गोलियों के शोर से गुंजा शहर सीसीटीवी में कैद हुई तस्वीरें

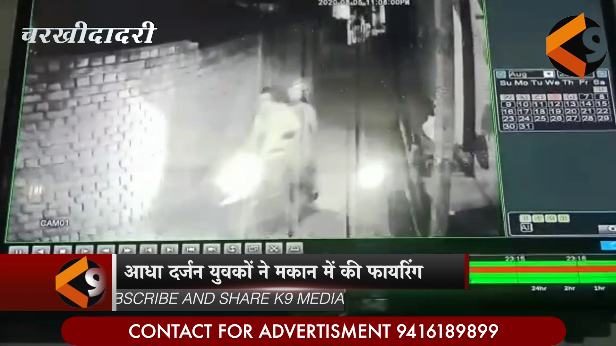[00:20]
को अंजाम देकर आरोपीत मौके से फरार हो गए सूचना मिलते ही सीटी थाना पुलिस मौका मौइना करने पहुंची यह सारा वाक्या मकान के सामने लगे सीसी
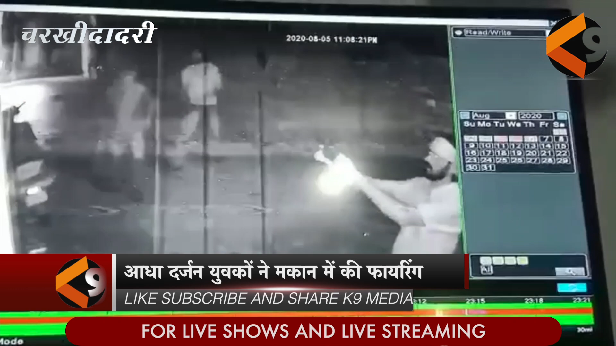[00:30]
टीवी कैमरे में कैद हो गया जिसके आधार पर पुलिस ने आरोपीत युवकों की तलाश शुरू कर दी है पुलिस को दी शिकायत में रवीदास कोलोनी निवासी संजेक कुमार ने बताया कि बूदवार रातरी वो अपने घर में सो रहा था इसी बीच करीब साड़े गारा बजे दो बाईकों पर सवा करीब आधा दरजन युवक घर के
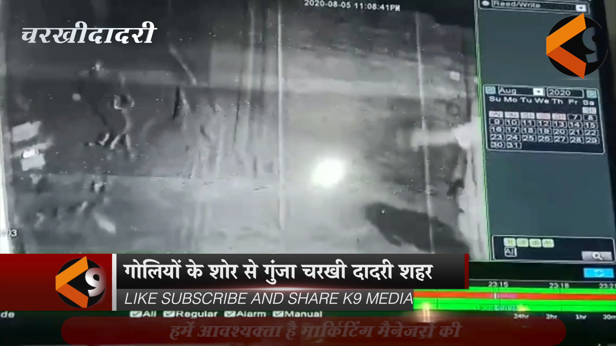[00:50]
सामने पहुंचे पेड़ित का आरोप है कि उक्त युवकों ने डंडो से गेट को छती
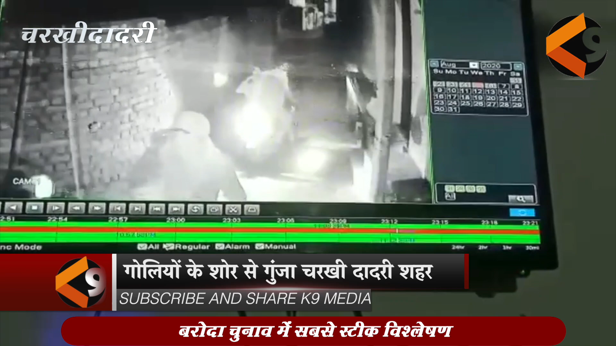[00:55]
ग्रस्त कर दिया जिसके बाद आरोपीत युवकों ने रिवालवर निकालकर मकान के अंदर